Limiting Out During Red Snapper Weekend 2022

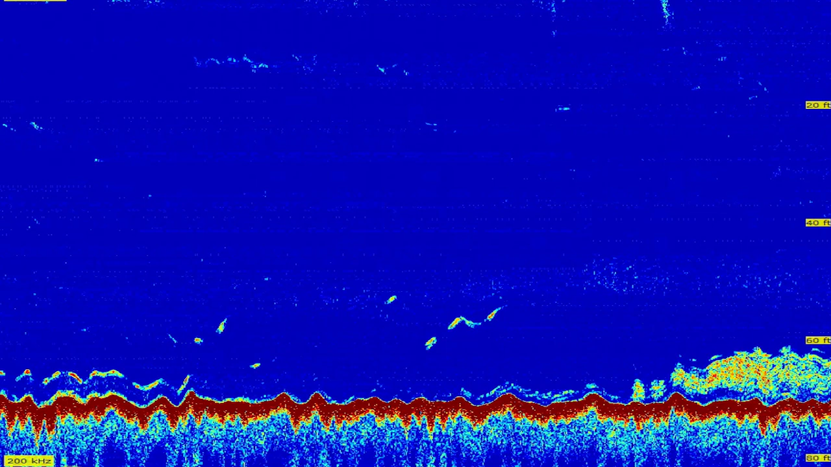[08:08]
It allowed me to kind of anchor up on it quickly. And these snapper will go up and down the ledge.
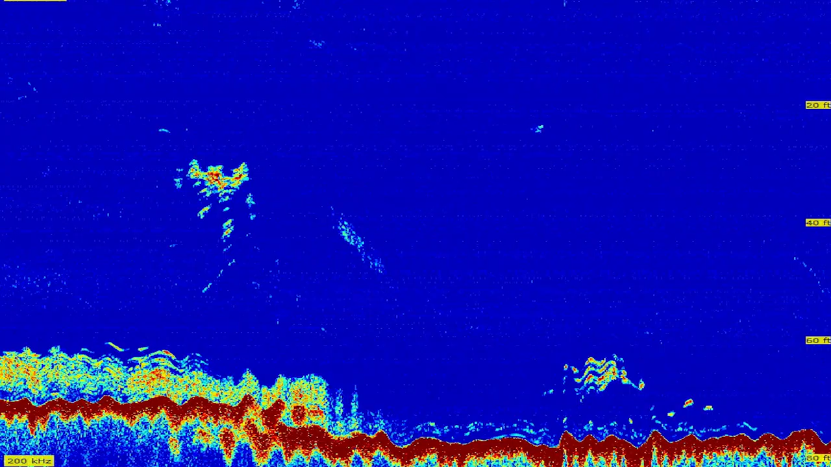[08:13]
So yeah, you may go a few minutes with no bites, and all of a sudden the school comes through and everyone's hooked up. So just be patient sometimes.